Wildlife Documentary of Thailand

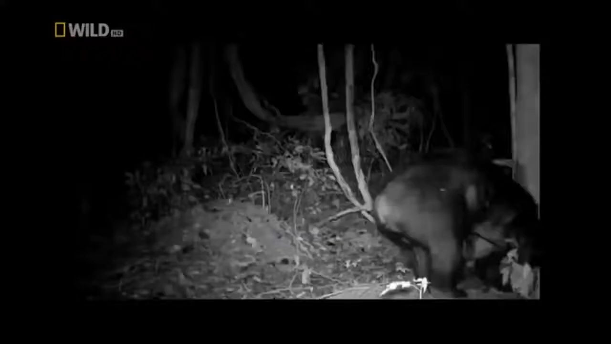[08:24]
The black bear is active during night time. But what do Asian black bears actually do at night? This is their secret.